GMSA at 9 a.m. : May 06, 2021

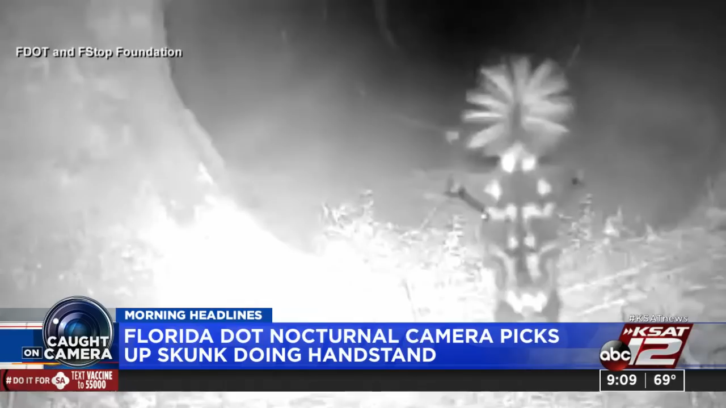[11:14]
The Southwest DOT and the F-STOP Foundation has put cameras at culverts and wildlife crossings around the state. There's some biologists who want to learn more about skunks. Didn't know they could pull off that trick. I want to know that skunk. That skunk's probably a good time, right?